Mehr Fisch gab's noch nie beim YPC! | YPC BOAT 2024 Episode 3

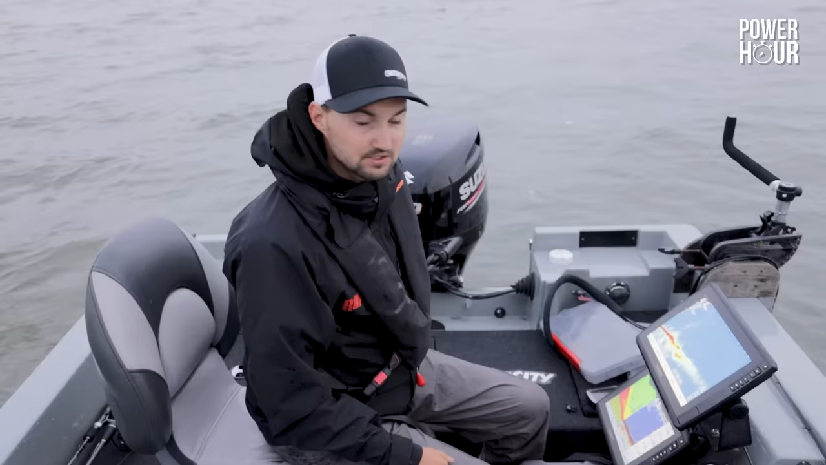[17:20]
So we are just checking out if where they are and driving around for a little bit. That might be one Zander, so we can try to make a few casts. Johannes, I will do it.